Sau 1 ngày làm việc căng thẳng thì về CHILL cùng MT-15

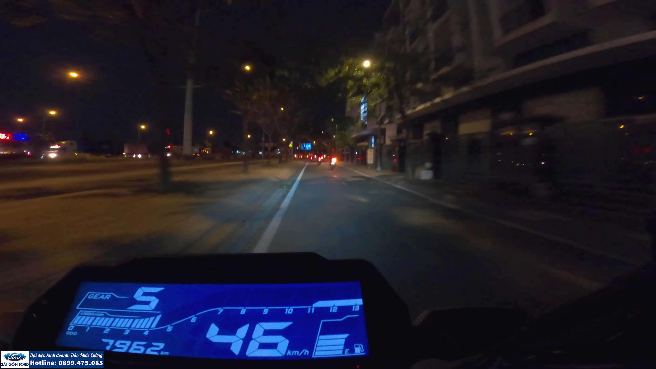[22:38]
Lẹ ghê về tới nhà rồi. Hay về khúc này là cái khúc này container nó nhiều nên hay bị kẹt. Đó, đi ô tô, đi Eco Sport là đó, mất cũng 5-10 phút khúc này nè.
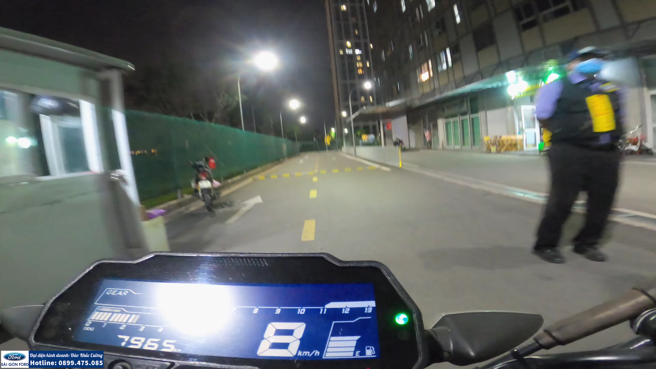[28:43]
Mình đang mở đèn cốt mà nó giảm pha mình pha lại ra cái.